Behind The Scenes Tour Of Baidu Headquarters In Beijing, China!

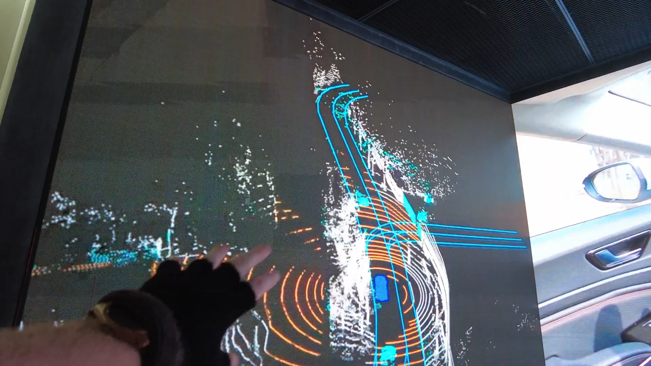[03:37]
And on the left, this is the map that the car is using to identify all the obstacles around it.